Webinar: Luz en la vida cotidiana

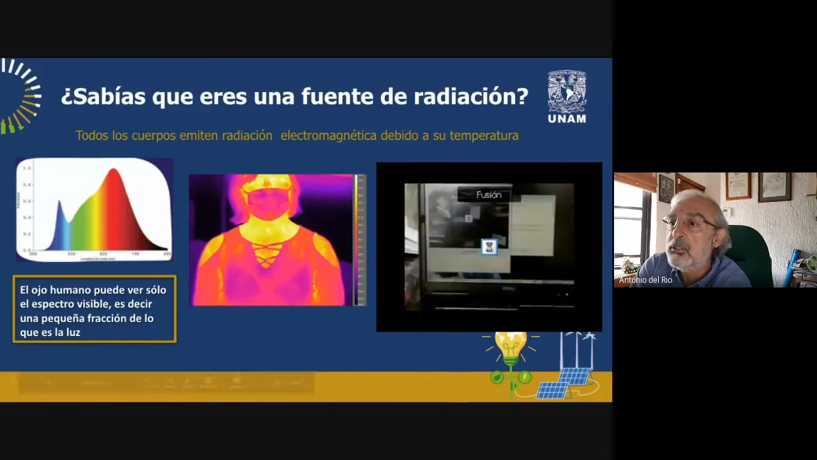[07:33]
y ven ustedes que hay partes calientes de la laptop y hay partes frías de la laptop, es decir, nuestros sistemas electrónicos se calientan y emiten a diferentes longitudes de onda. En particular, cuando están más calientes, si nosotros tocamos la parte que está ahí señalada como rojo, sentimos que está más caliente que las partes que están con azul.
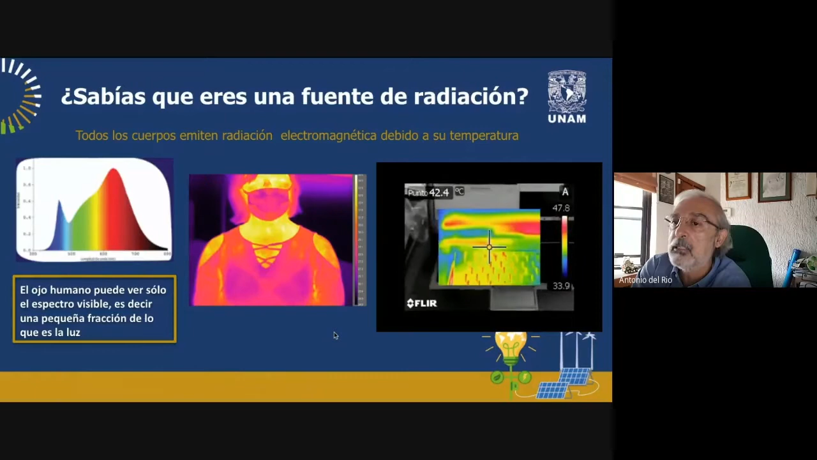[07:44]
On screen: spot 42.4°C
Así es como pasa. Y vamos a ver precisamente algunas de las propiedades interesantes de objetos que están a nuestro alrededor. Por ejemplo, el vidrio deja pasar la luz visible. Nosotros tenemos ventanas, pero no deja pasar la radiación infrarroja. Entonces, pueden ver ustedes cómo cuando en la fotografía se quitan los lentes, la temperatura detrás de los lentes es más caliente que cuando aparecen los lentes.